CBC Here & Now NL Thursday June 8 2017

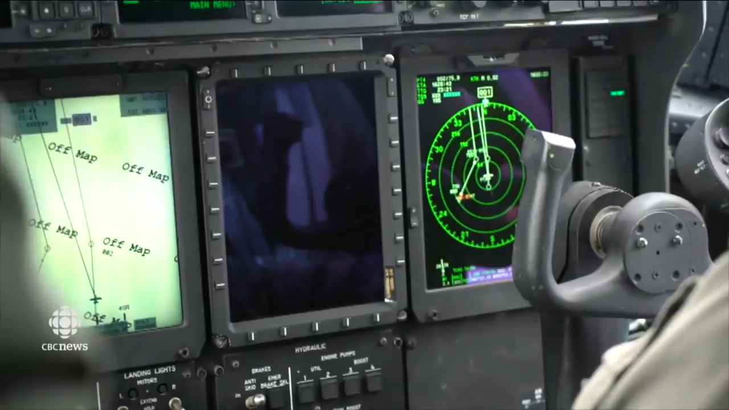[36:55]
Sophisticated radar helps with ice detection, but up here, there are millions of pieces of ice floating on the surface.